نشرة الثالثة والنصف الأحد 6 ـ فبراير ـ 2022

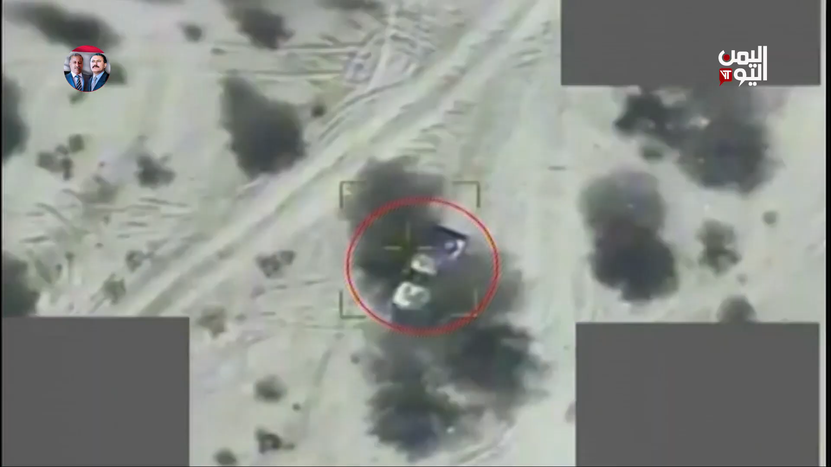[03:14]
13 آلية عسكرية بالإضافة إلى خسائر بشرية في صفوف ميليشيا الحوثي. يأتي ذلك بينما تواصل القوات
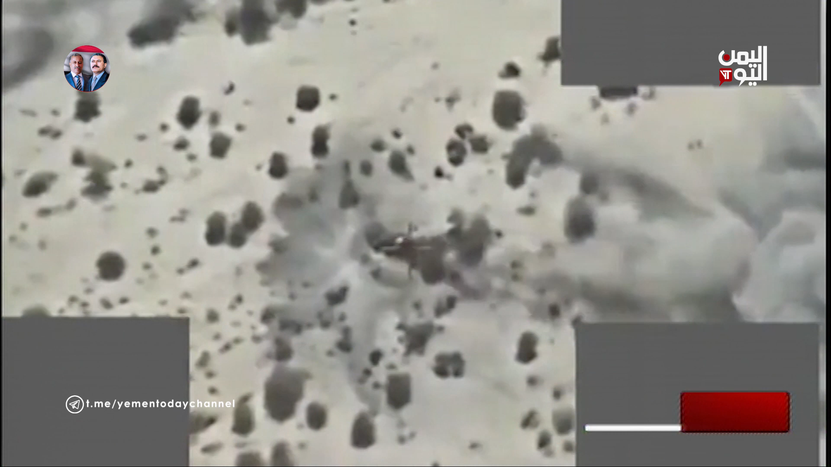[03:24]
الحكومية والمقاومة تحقيق الانتصارات الميدانية على امتداد الجبهات لمحافظات مأرب
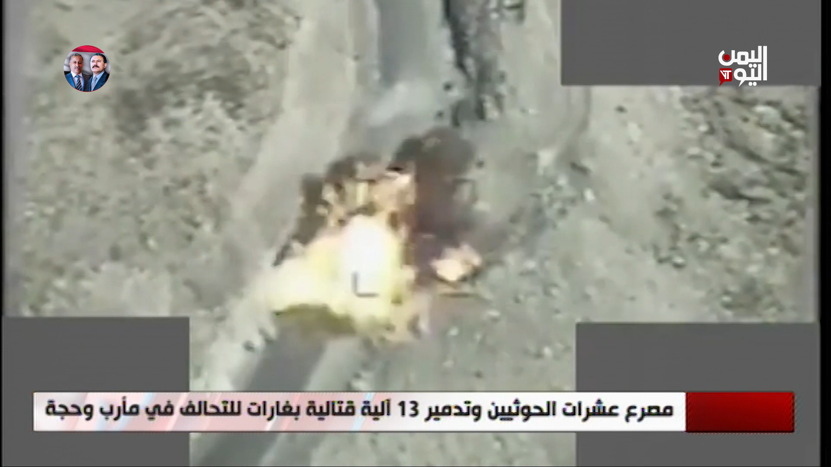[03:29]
وحجة وسط خسائر وانهيارات واسعة في صفوف الميليشيا.
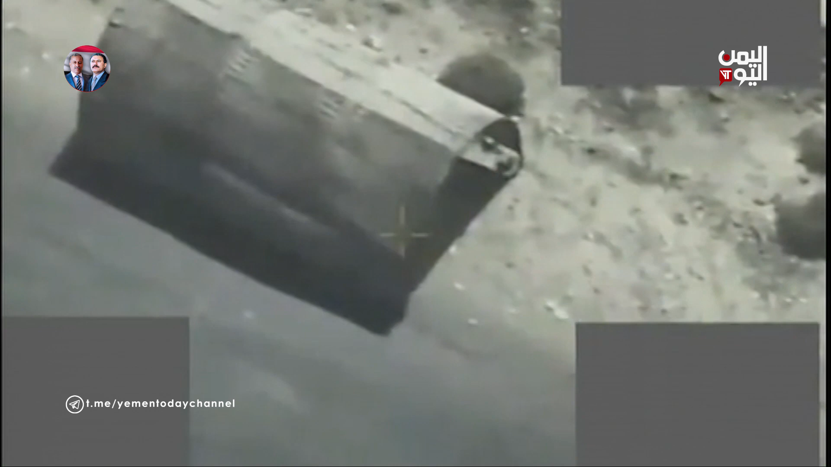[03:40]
إلى ذلك، قال تقرير لجنة خبراء الأمم المتحدة إن محافظة عمران من أكثر المحافظات ارتفاعا في عدد القتلى من الأطفال